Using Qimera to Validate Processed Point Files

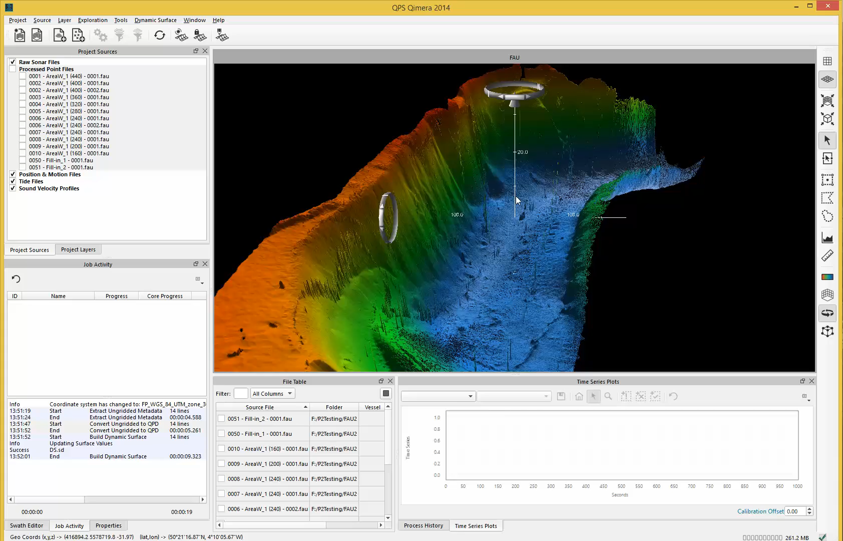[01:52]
can zoom in here and when I come over to my dynamic surface here I can color by and show you I can show shallow data the
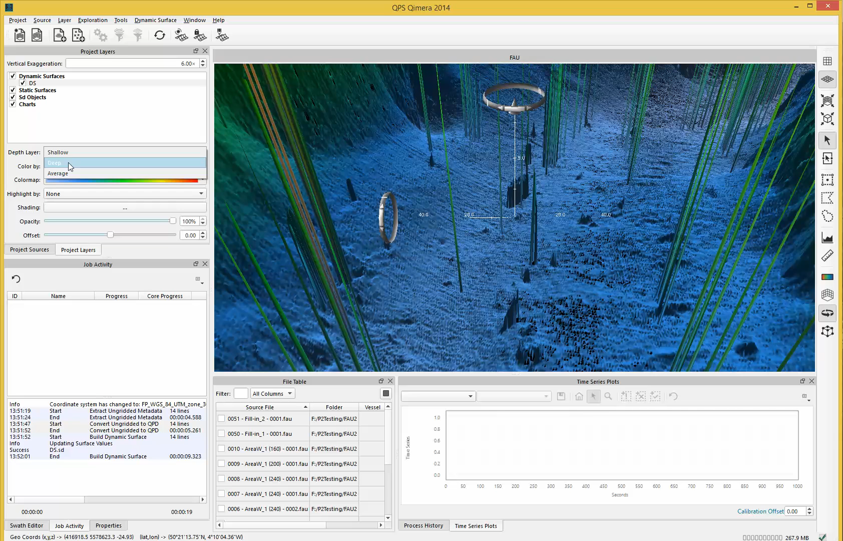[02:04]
average surface I can also color by a standard deviation and slightly differently in Chimera
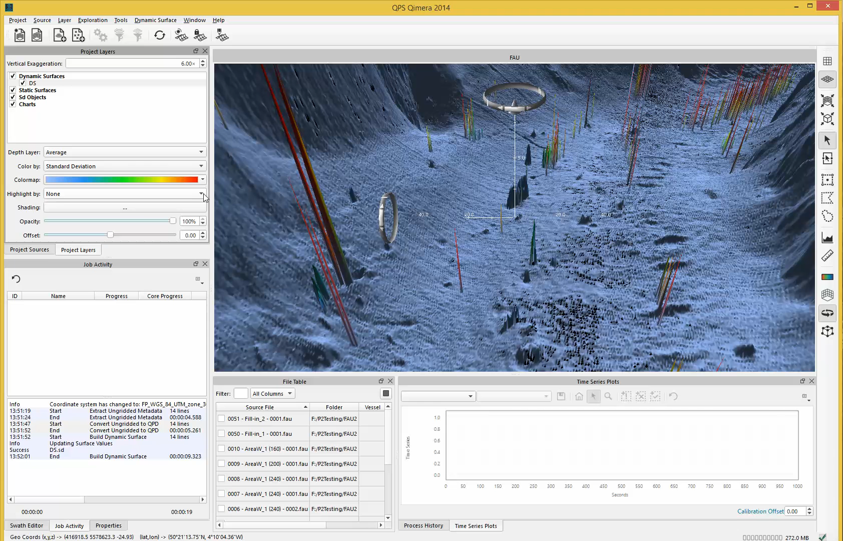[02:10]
now when you select the down arrow you can adjust the color map range here so we can move the color
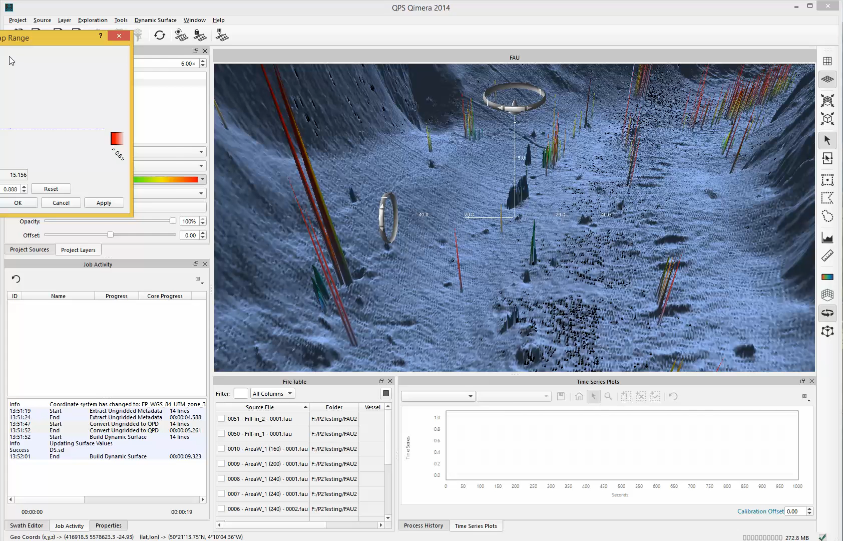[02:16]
map down here and apply that see I'm just changing the color map settings
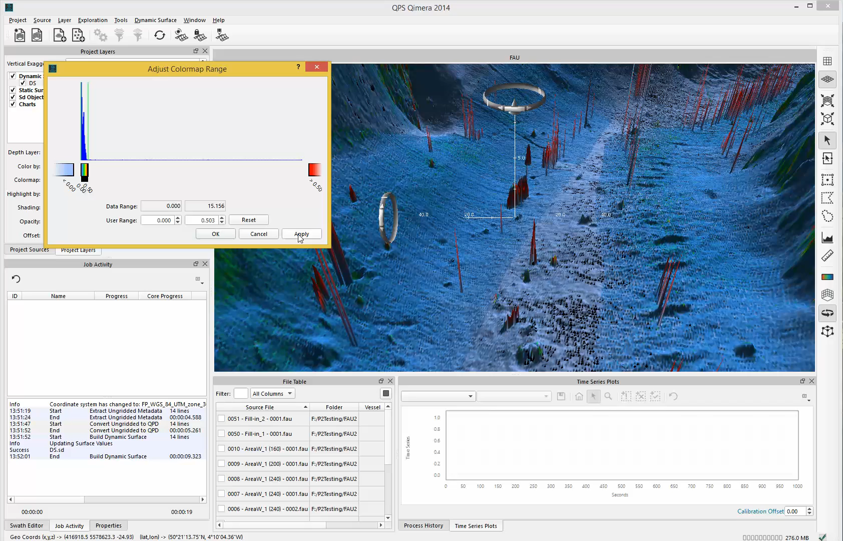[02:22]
here massaging the colors to affect to show any differences
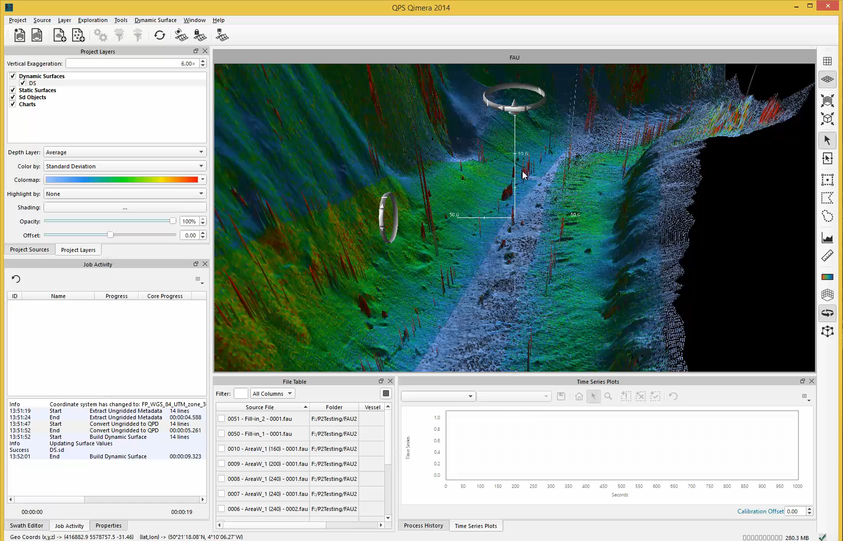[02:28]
if I then come in I can come over to select my area I want I can move to the middle there and drag the box around then launch a 3d editor this is now in this case colored by depth I can color by file as well I can then highlight
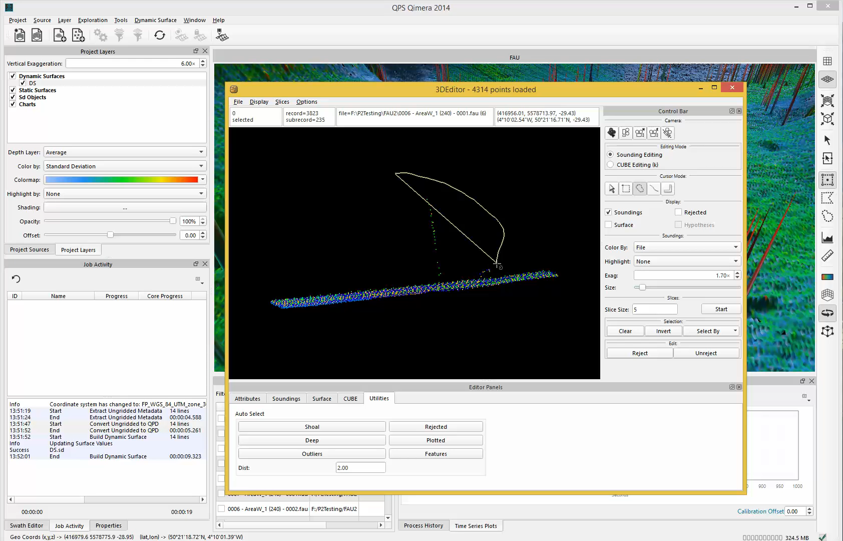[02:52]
the soundings that I want press reject and then if I do
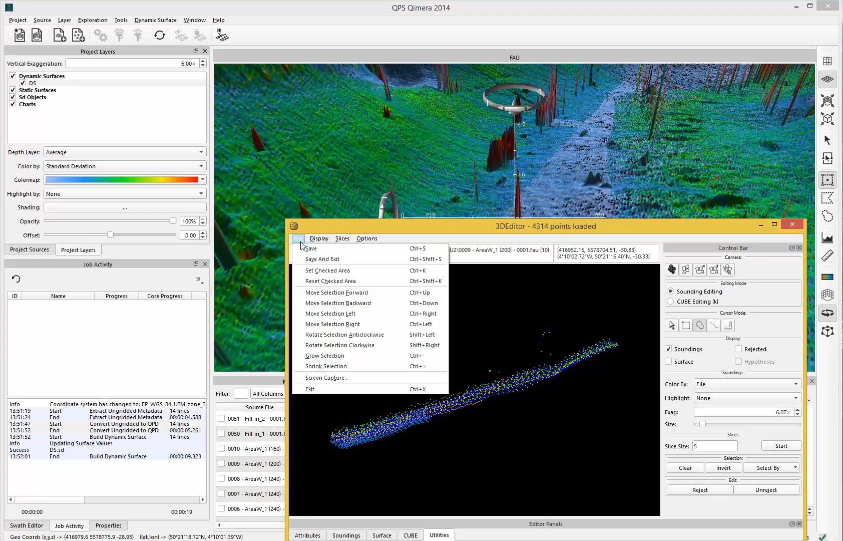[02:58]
file save and exit my DTM updates and this is how you process data in Chimera